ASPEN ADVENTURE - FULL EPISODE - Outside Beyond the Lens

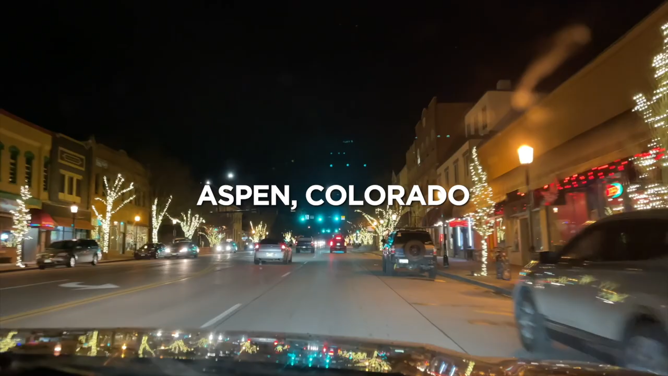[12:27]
The inviting vibe of Aspen welcomed us after one of the longest days in recent memory.